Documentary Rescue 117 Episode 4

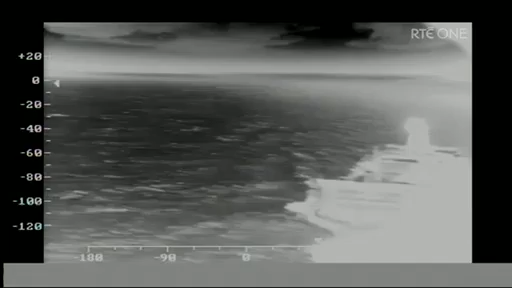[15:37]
And we're going to go in front of him now. Good visuals, well clear of the vessel at this time.
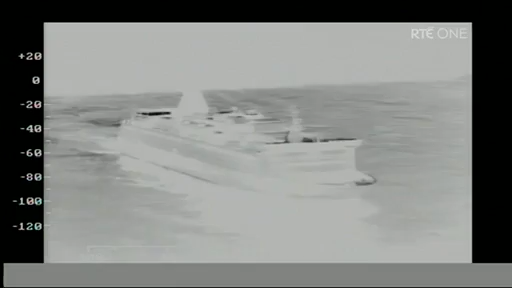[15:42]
It's pumping. Will I go for the winching spot there? How are you clear? I think so, yeah, where the guy is, where I have my light now, I think we'll go for there. Steady. Steady.
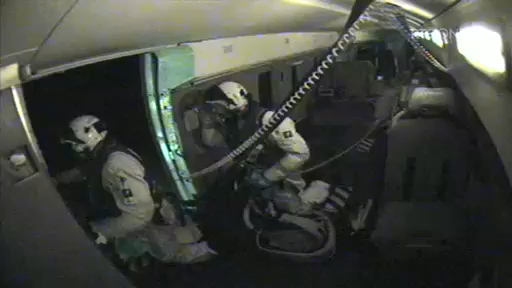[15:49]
Steady. Good position. That's the direct overhead, Barry. How are your references? Roger. Get the woman off first and did the casualty with a double straw, OK?